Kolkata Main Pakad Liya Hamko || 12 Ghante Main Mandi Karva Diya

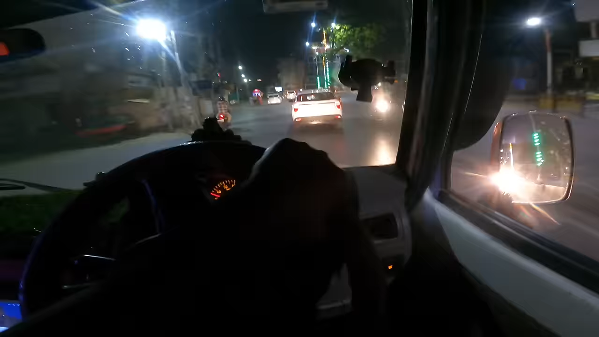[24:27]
बारा बजके तीस
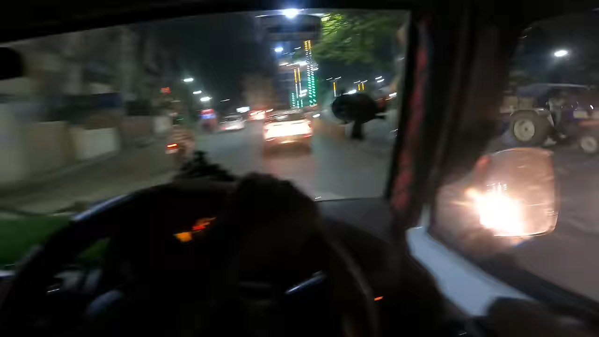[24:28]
म अधिली डोर है मतलब साड़े बारा बनारास का बहुत पुराना मौल
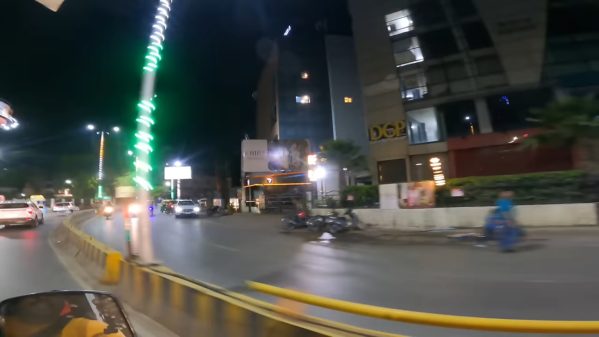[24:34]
ही है बगल में और जस्ट आइपी मौल के पीछे ही है चनुवा सट्टी जहां पर हमको करना है गाड़ी खाली अभी दिखाते हैं बहुत ज्यादा मंडी भी लगा नहीं होगा क्योंकि
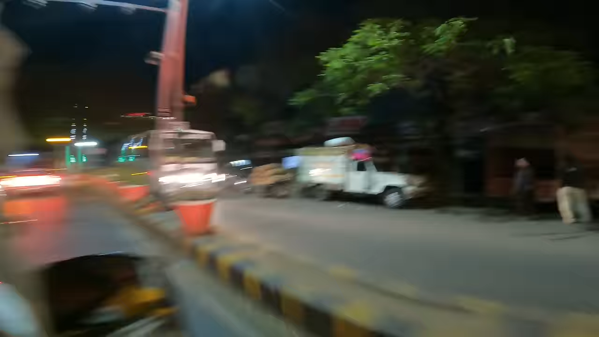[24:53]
अधि अपने आरत में गाड़ी को लगाते है चल के अए
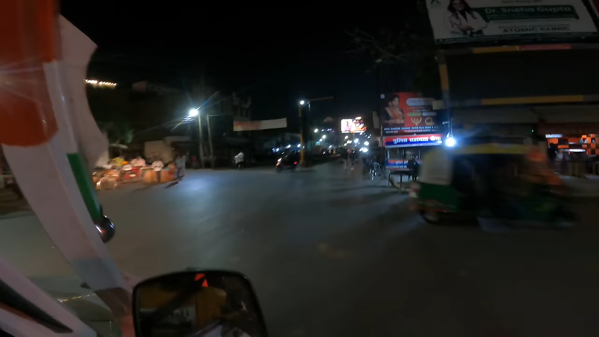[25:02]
और यह मंडि का लूप अभी